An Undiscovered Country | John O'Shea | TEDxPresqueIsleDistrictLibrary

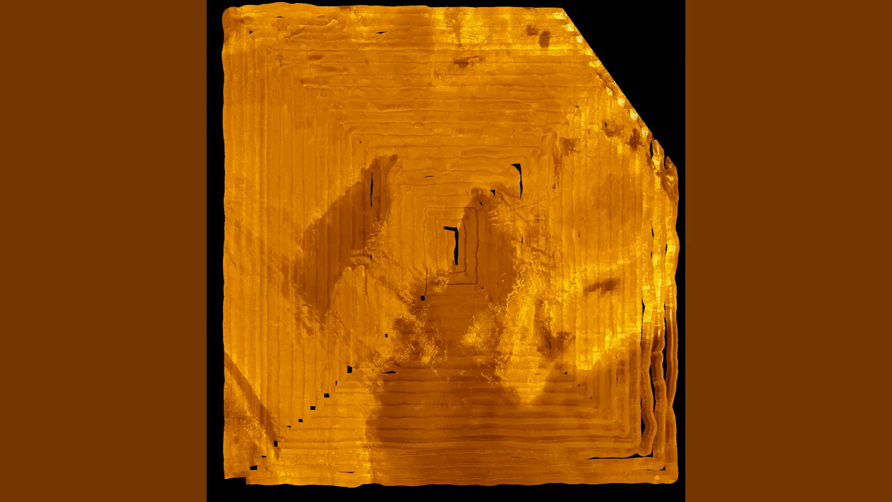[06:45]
And interestingly, side-scan sonar actually can tell you where there were lakes, rivers, and marshes, as you can see here.
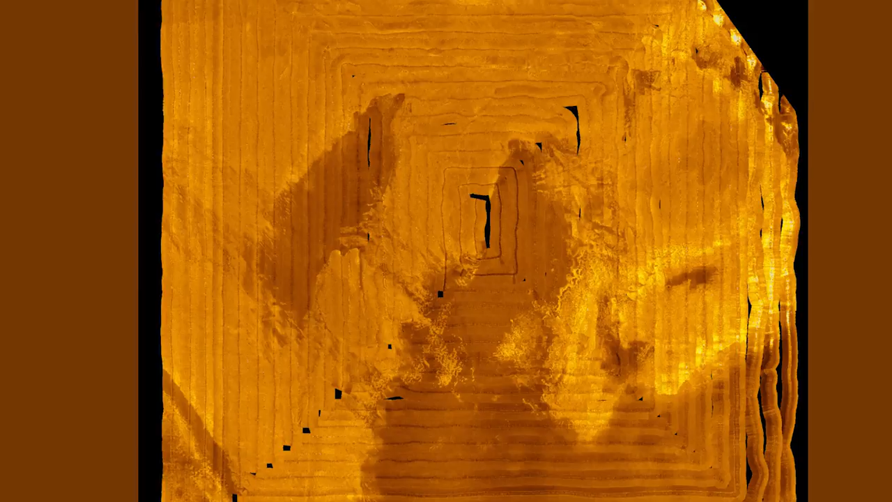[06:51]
And you can do that because these areas are sand, and sand is lower reflectivity. So in this picture, you can actually see a small lake connected by a river to a big lake. It's the darker color.
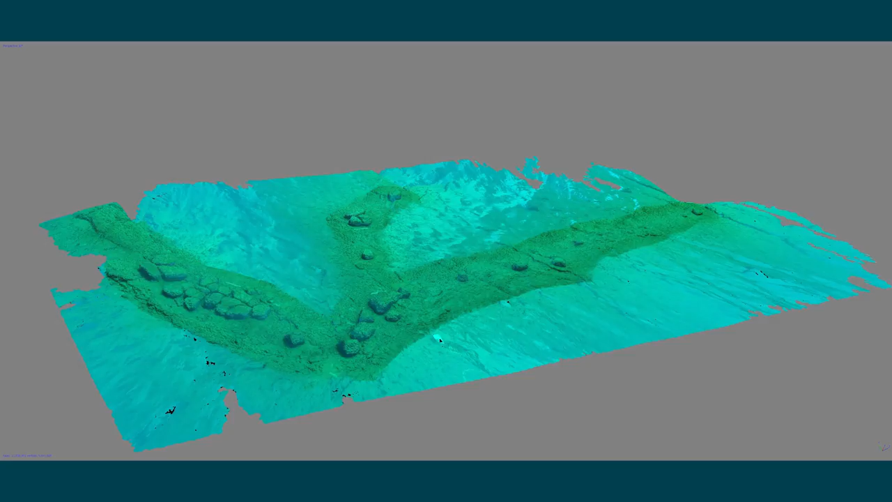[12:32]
They have multiple hunting blinds built into them. And they also often have outlying stations which may have been additional hunting blinds. It may have been where hunters were positioned to keep the animals moving towards them.